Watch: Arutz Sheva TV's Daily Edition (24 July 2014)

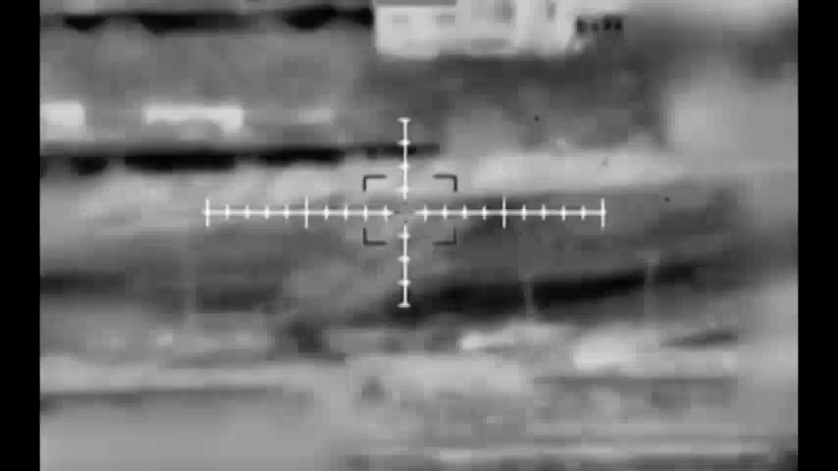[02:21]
In this video, we can see how the IDF ground, naval, and aerial forces work together to take down Hamas terror targets in Gaza.
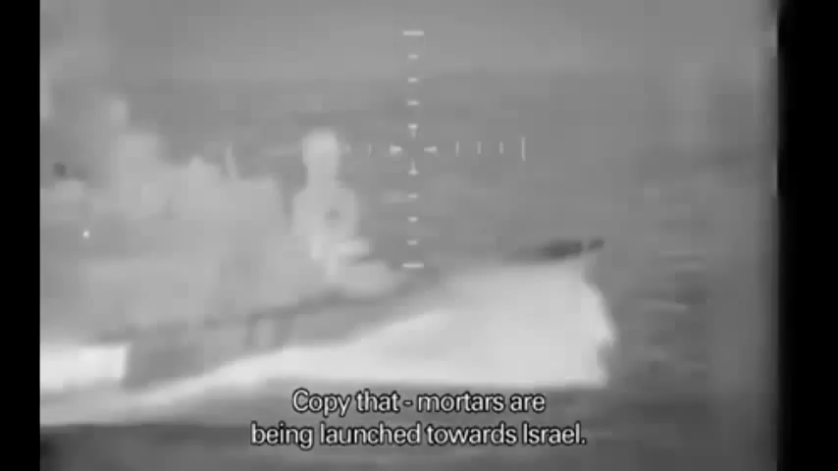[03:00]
קבל שהיד ולשים ממנו פצמ"רים לכיוון ישראל, אני מבקש לסגור מיידית לכיוון ולדווח לי מתי אתה מוכן לירי. קיבלתי, אני מכניס ומתחיל כניסה על שתי היעדים.
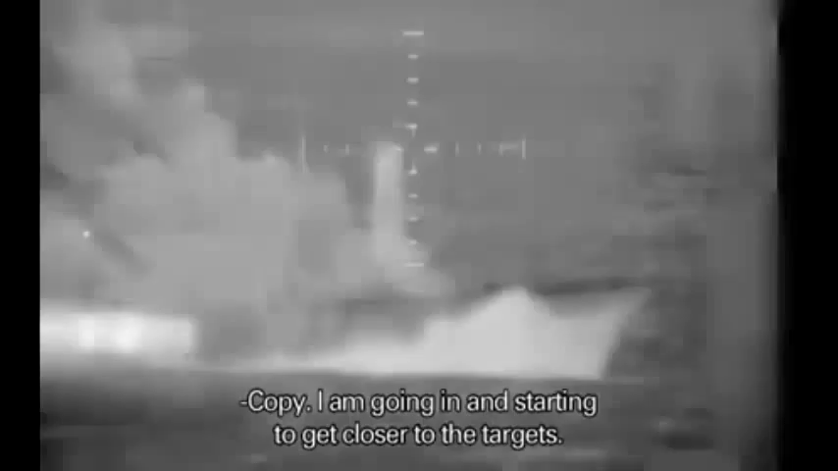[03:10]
קבל שבמקום יש מטרה שקיבלנו דרישה לסיוע מיידי ויש מפיקוד דרום.
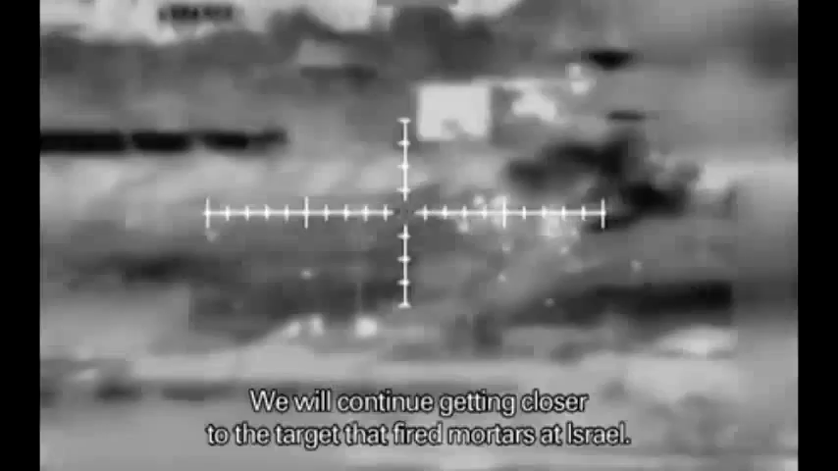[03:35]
לאזור ממנו יצאו פגזים ופצמ"רים לכיוון ישראל.